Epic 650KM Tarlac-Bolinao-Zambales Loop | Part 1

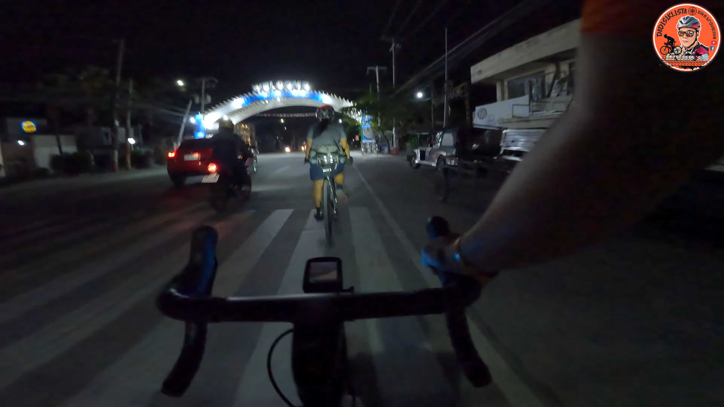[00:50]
Pampanga, San Fernando. Time check 9:05 ng gabi.
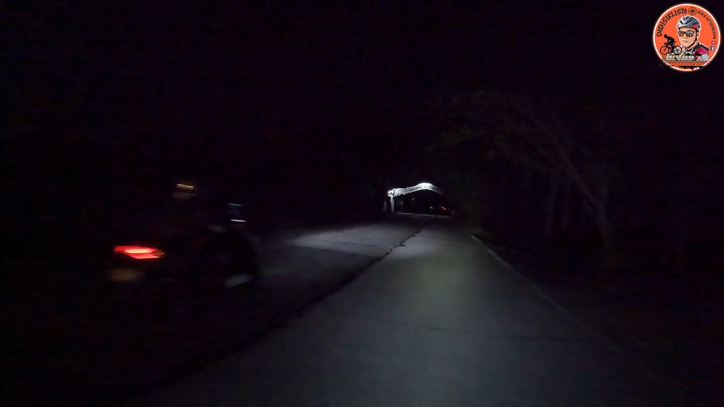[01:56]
Mag-alauna na ang madaling araw. Dito na kami sa Santa Ignacia. Ayan yung arko.
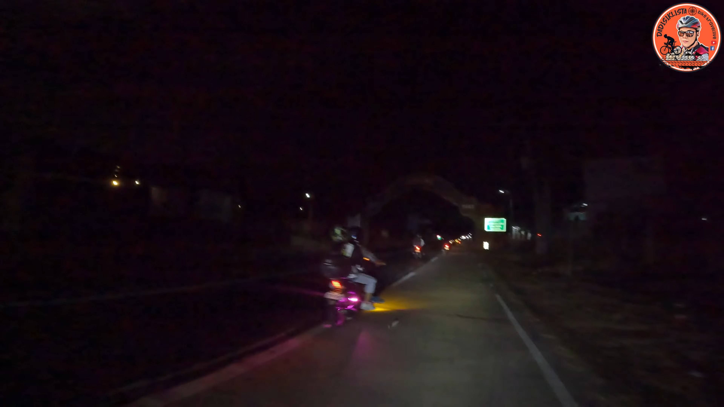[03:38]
Now entering Camiling. Time check, alas 3 sa madaling araw, papasok kami ng San Clemente.
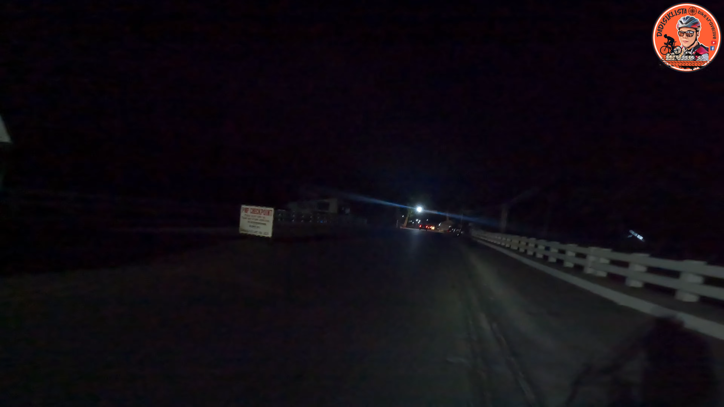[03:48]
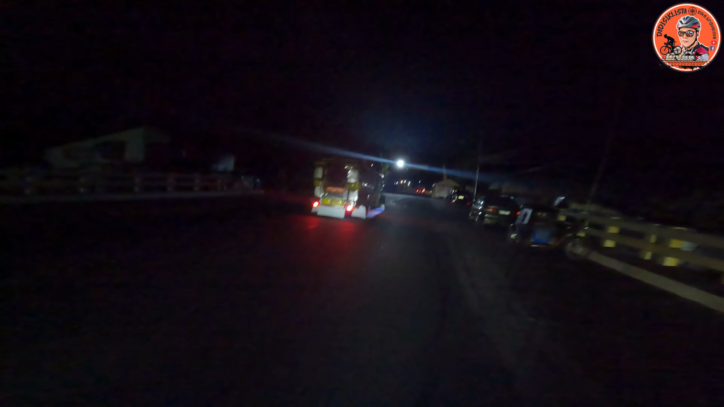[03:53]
So, nakaka 160 kilometers na tayo. Simula din may ride down tayo kanina.
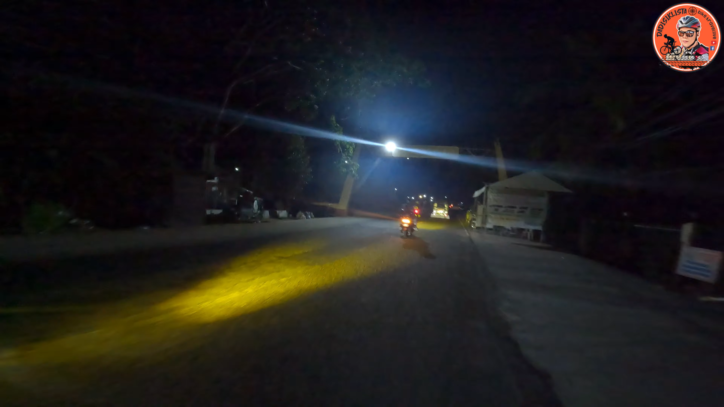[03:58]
Ito na, Pangasinan na. Papapasok lang natin sa arko ng Pangasinan.
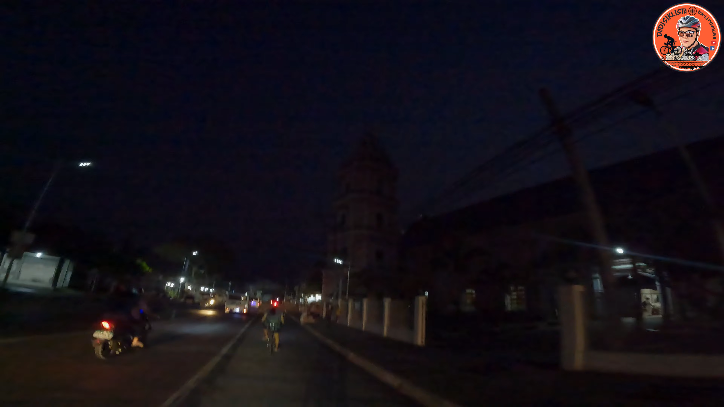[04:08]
Hi, good morning! Andito na kami sa Bugalyon, Pangasinan.